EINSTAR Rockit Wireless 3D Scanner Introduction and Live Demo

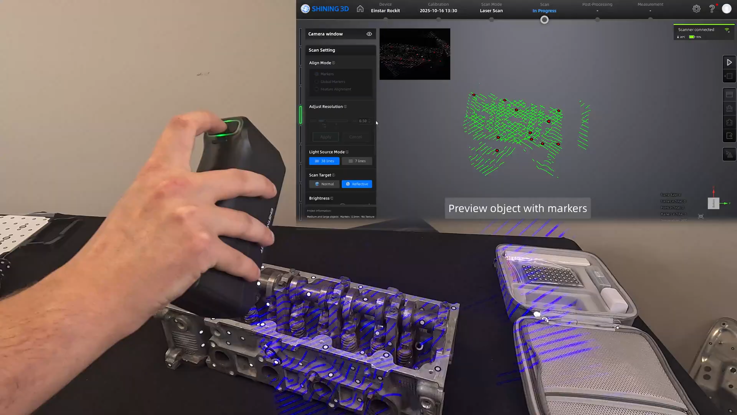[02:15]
Now before we end the video, let's go ahead and do some quick scans and take a peek at the rockets out of the box performance.
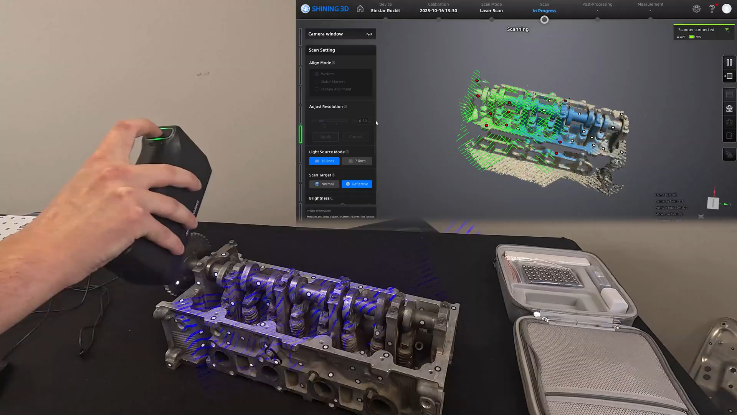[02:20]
Let's go ahead
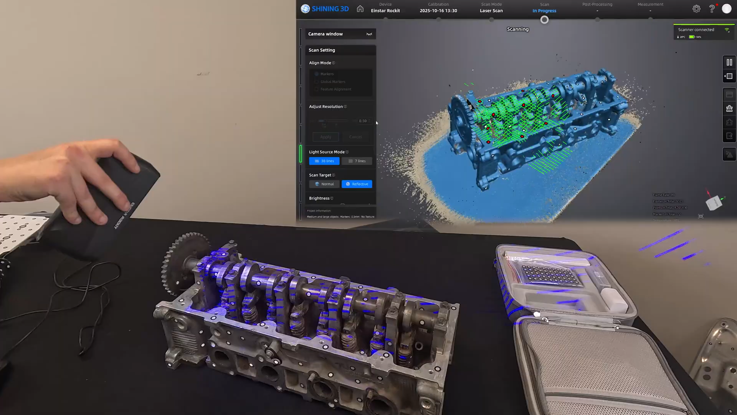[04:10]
Amazing stuff from the Rocket. Laser scanning of this quality is pretty unheard of at this price point. So, I'm impressed to handle the cylinder block so well.
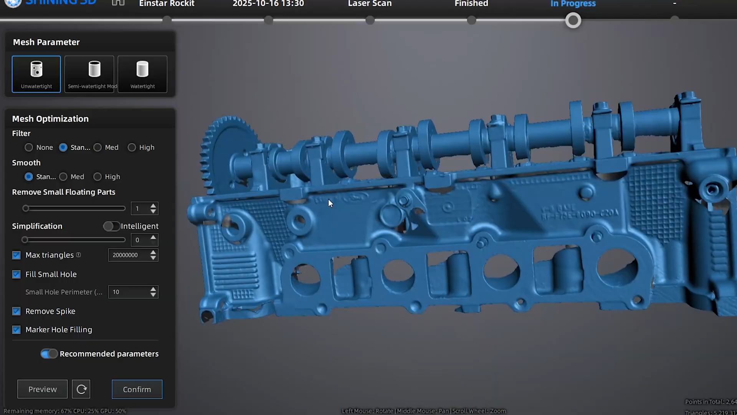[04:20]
It reminds me of the performance of the more expensive feature-packed Regal that we mentioned earlier. All this makes the Rocket feel like a stripped-down, Spartan version of the Regal.